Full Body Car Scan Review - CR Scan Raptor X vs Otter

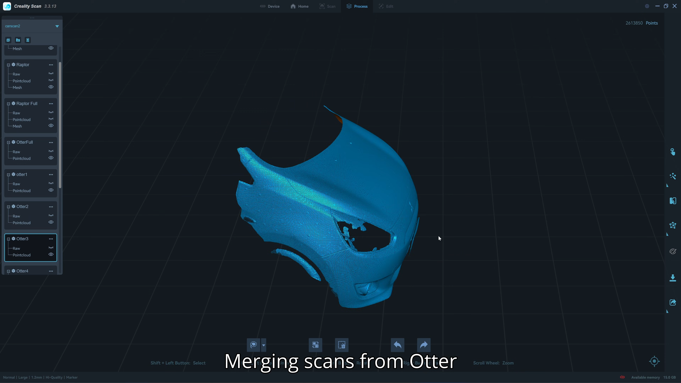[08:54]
parts and i'll try to merge them see if this can fix the problem
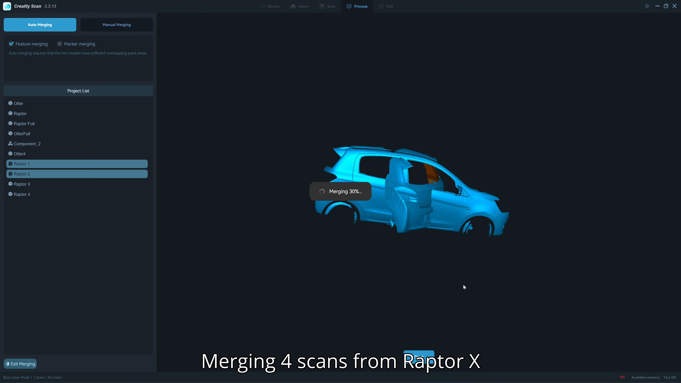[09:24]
four individual parts and when i merged them they can merge it automatically
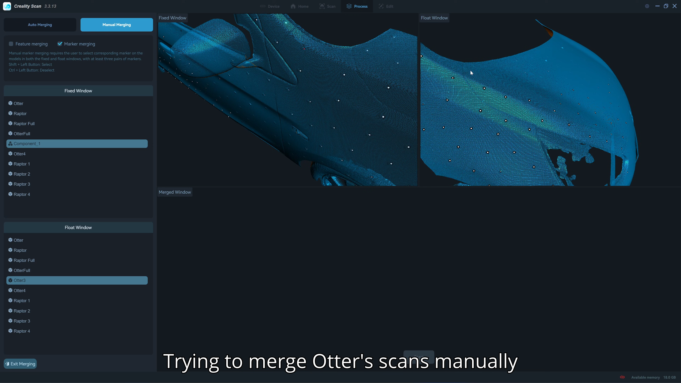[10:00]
back to the other scan and tried to merge them with the marker
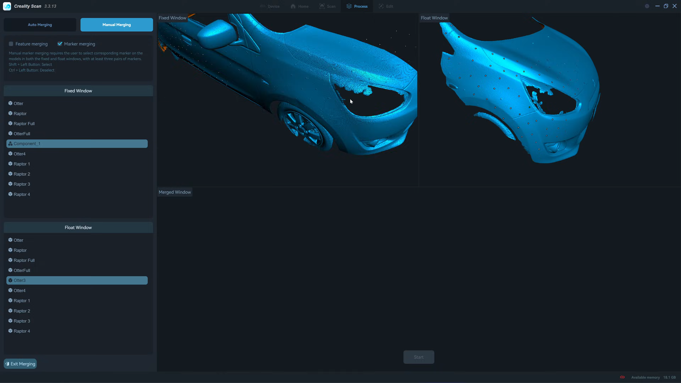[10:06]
it's merged successfully for the first three panels and then on
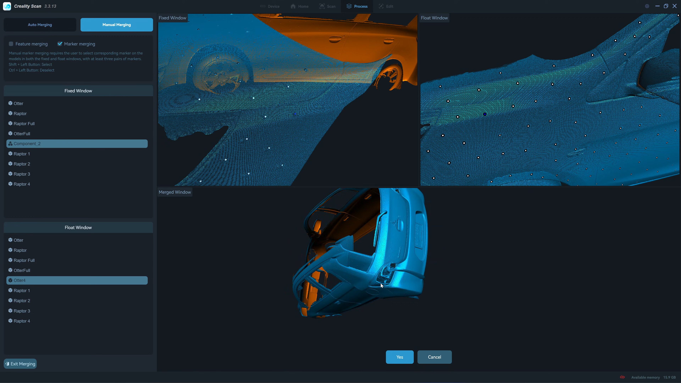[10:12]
the last panel it doesn't match with the first panel as you can see
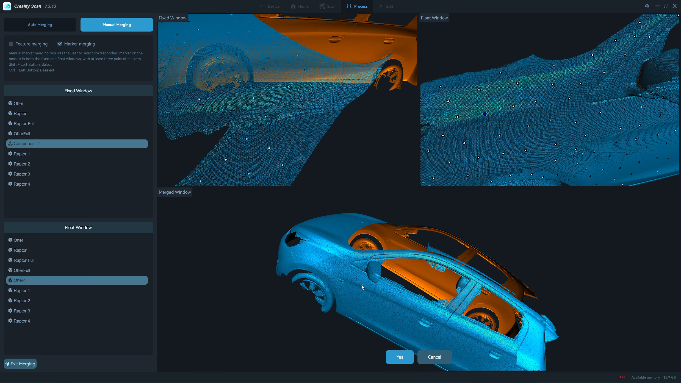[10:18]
here so i can say that the each panel that was scanned from the other has
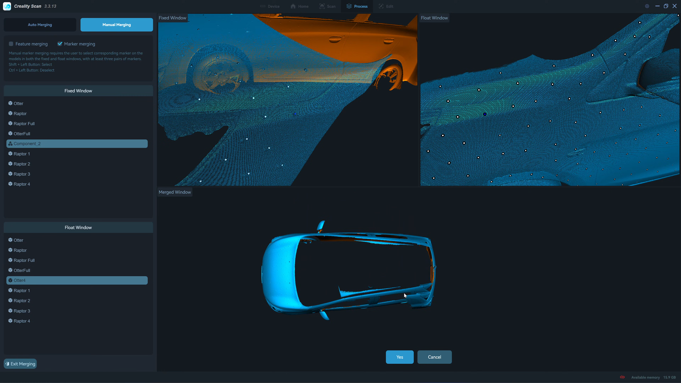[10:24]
a significant deformation to prove this i need to merge them again in cloud compare manually here
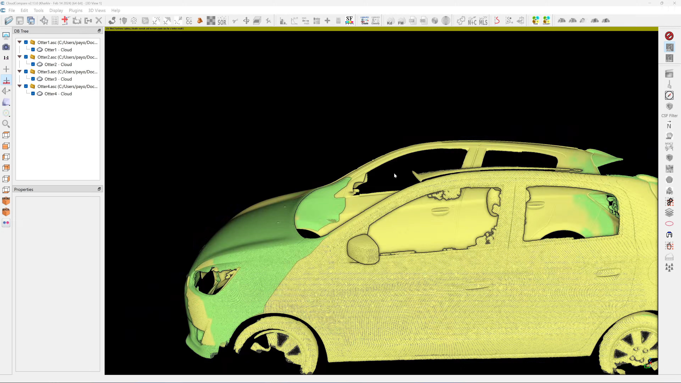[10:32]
is in cloud compare when i try to merge the
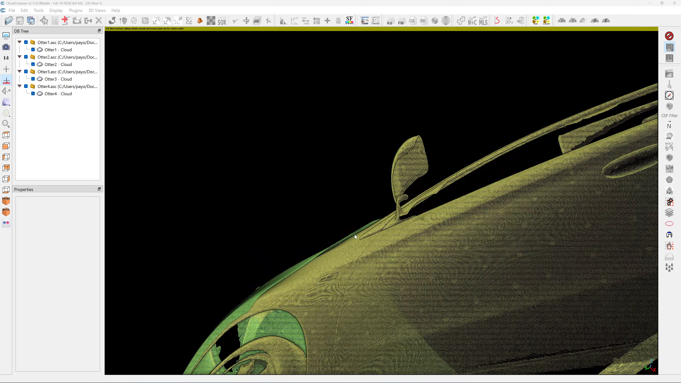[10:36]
four panels scan from the other manually and i can see that
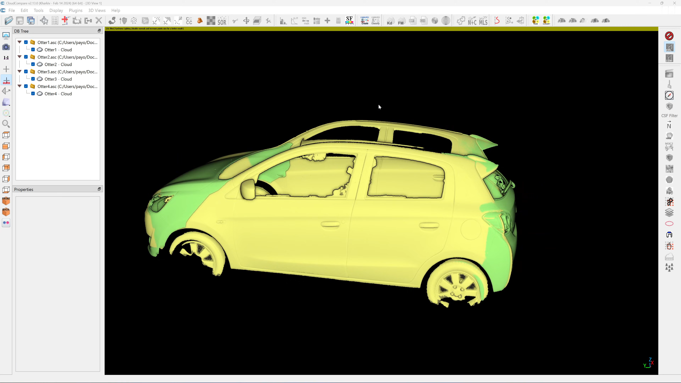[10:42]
each panel has a different geometry as you can see from the color it doesn't match the yellow and clean
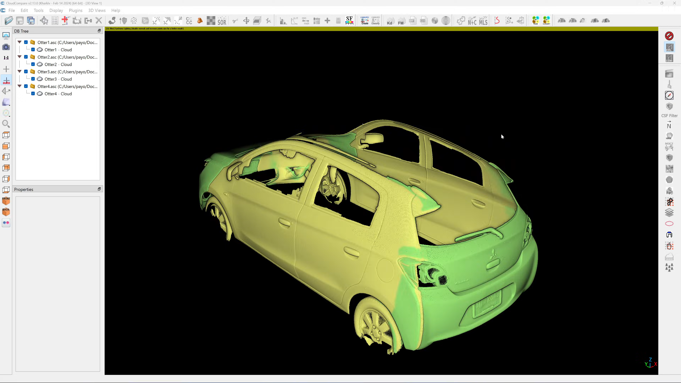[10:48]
and there are a spacing between each panel when i try to overlap them and and at this point i can say that the author is is not suitable for
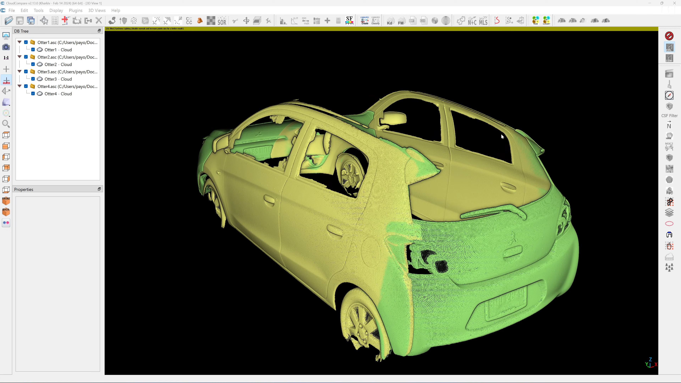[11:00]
scanning the car panel okay let's check for the accuracy of the
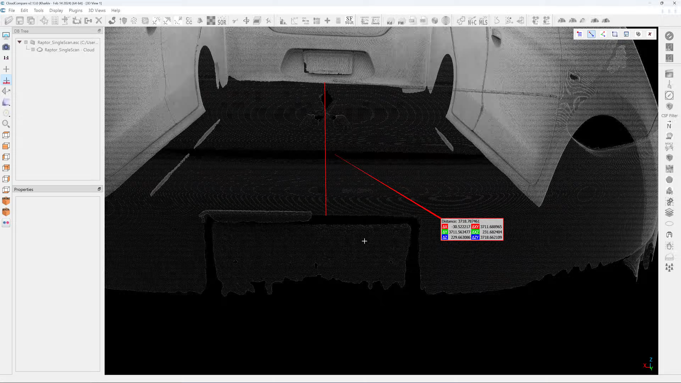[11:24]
look at delta y 3711 right 3711
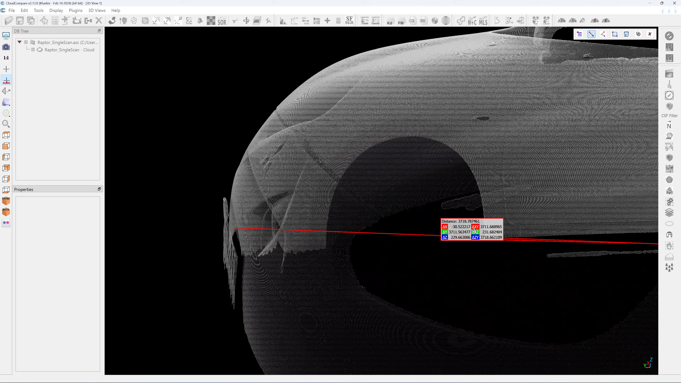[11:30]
now we check at it's a manufacturer specification 3710